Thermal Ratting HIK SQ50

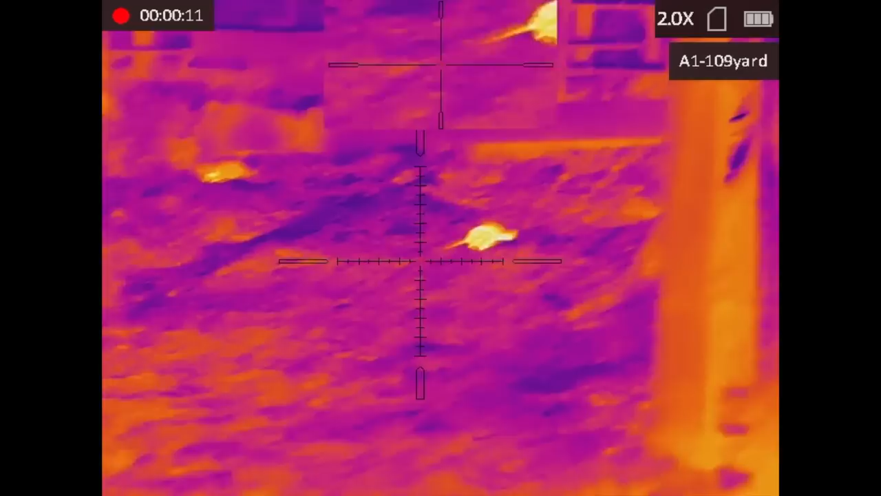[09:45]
This one here, I watched it with the thermal. It did eventually flop down in the pig pen and we went in for the retrieve.